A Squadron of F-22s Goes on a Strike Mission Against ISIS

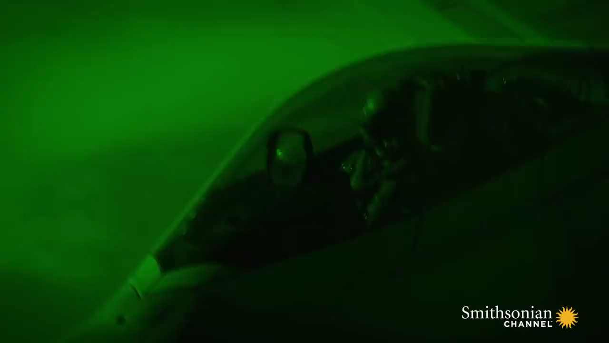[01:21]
High over Syria, F-22 pilot Lieutenant Colonel Dave Williams and his wingmen prepare to drop a bomb on an ISIS compound. To the east, two more F-22s protect the strike force.
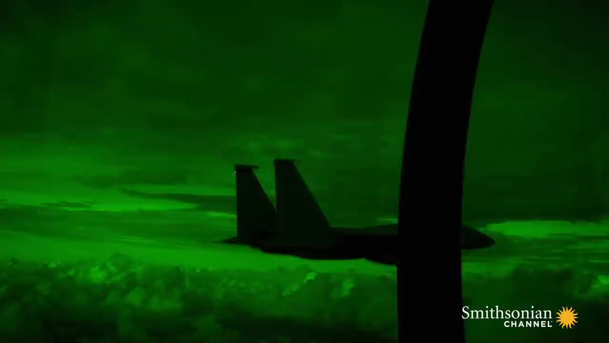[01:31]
We weren't 100% sure what the Syrian response was going to be. Our biggest concern was making sure that if Syria did respond,
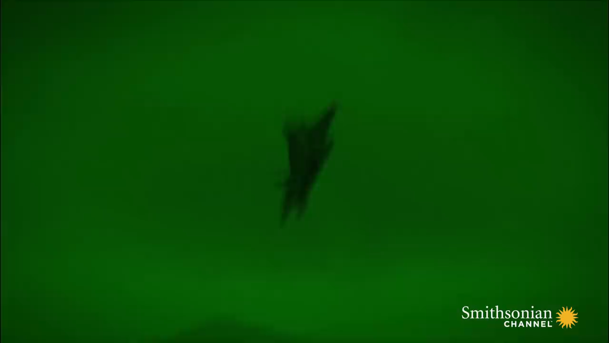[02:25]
undetected and safe from Syrian missiles.